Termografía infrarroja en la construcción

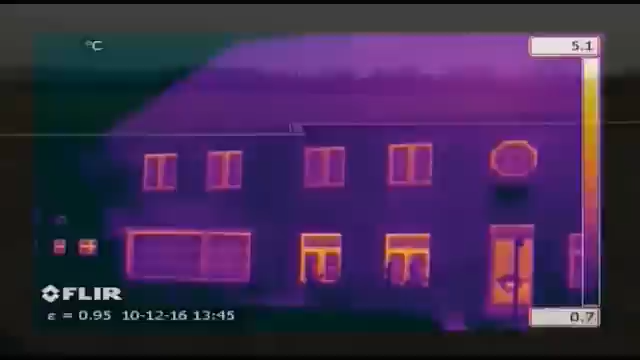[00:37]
On screen: scale top 5.1°C, scale bottom 0.7°C
Thermal imaging is also used to detect leaks in flat roofs.
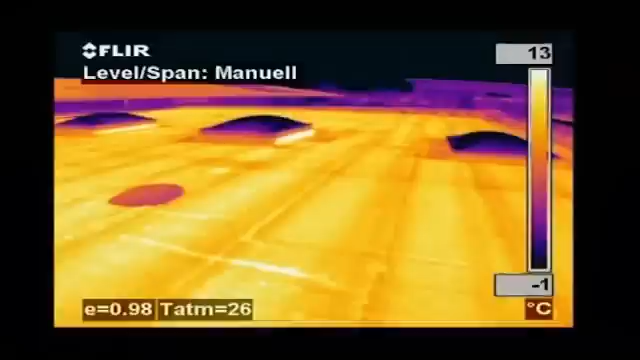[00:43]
On screen: scale top 13°C, scale bottom -1°C
Water retains heat longer than the rest of the roofing material and can easily be detected
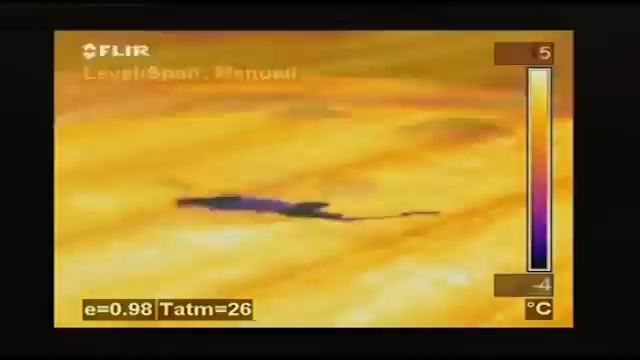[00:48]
with a thermal imaging camera very late in the evening or at night after the rest of the roof has cooled down.
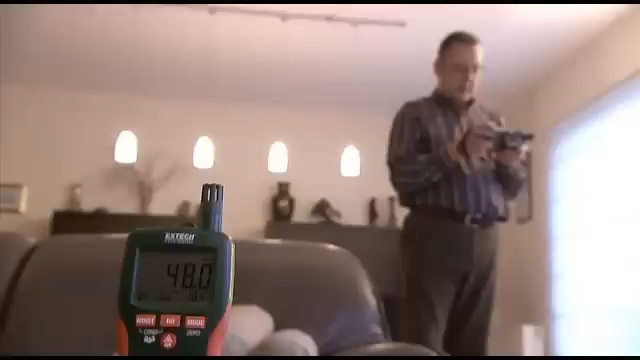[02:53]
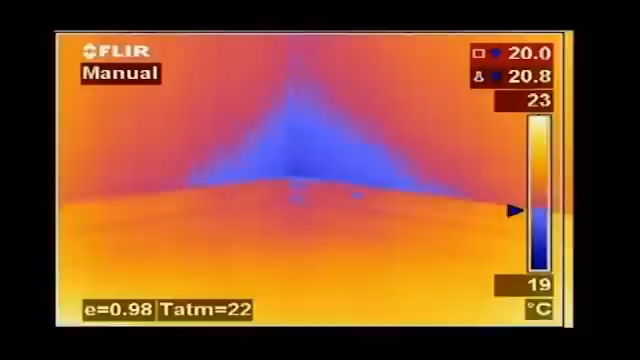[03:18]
On screen: scale top 23°C, scale bottom 19°C
automatically and provide a colour alarm in the image.
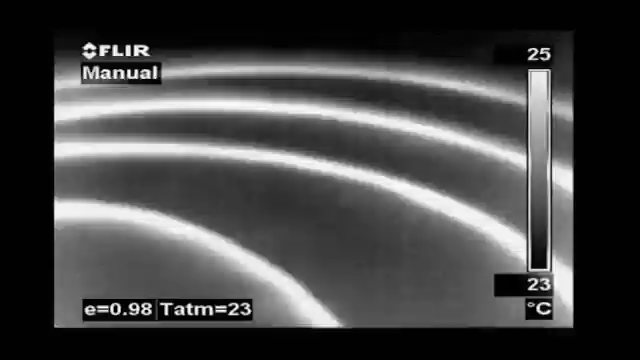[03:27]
On screen: scale top 25°C, scale bottom 23°C
Heat from the pipes radiates through the surface and can easily be detected.
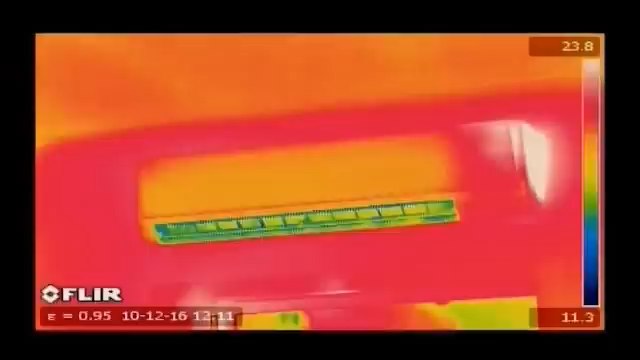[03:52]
Other applications include the location of thermal bridges,
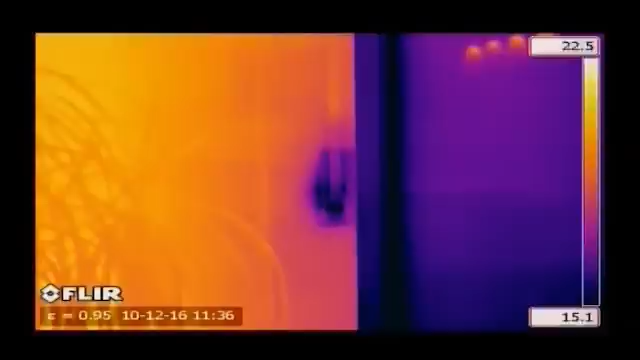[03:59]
which indicate spots in a building where energy is being wasted.
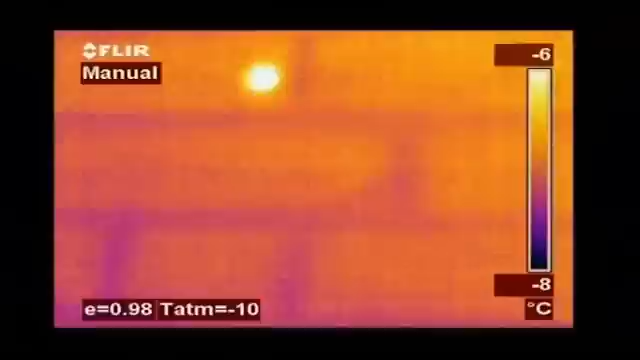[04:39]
On screen: scale top -6°C, scale bottom -8°C
Thanks to thermal imaging, it's now easy to prove the competency and proficiency of building contractors.
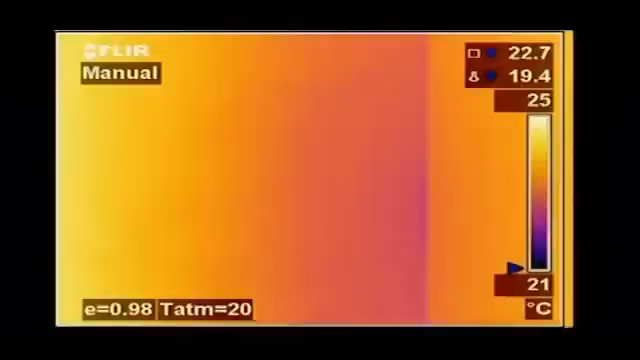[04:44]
On screen: scale top 25°C, scale bottom 21°C
It gives an instantaneous visualisation of the heat losses, humidity and air leaks that can occur in buildings.